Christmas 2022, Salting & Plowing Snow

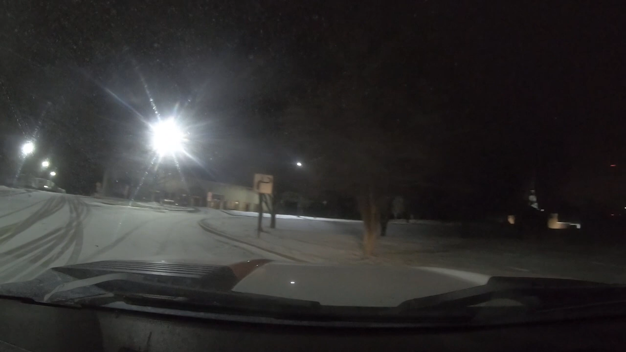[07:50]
All right, so for this one here, I did kind of an in the cab view of what I see as I'm out salting a lot. So let me know in the comments what you guys think of these different views. I tried to get a few different ones for this one.